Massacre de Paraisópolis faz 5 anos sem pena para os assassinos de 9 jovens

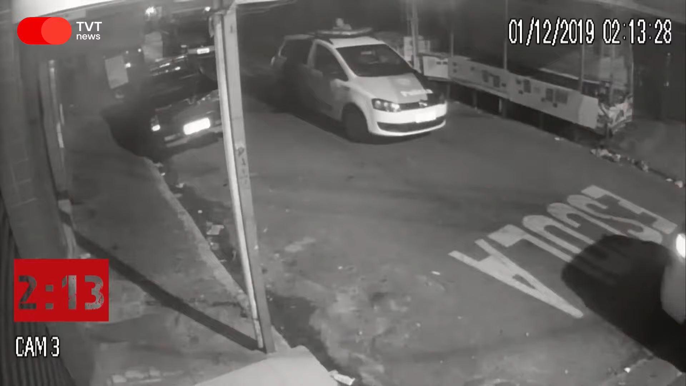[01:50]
Uma hora e meia depois, seria a vez de outro comboio,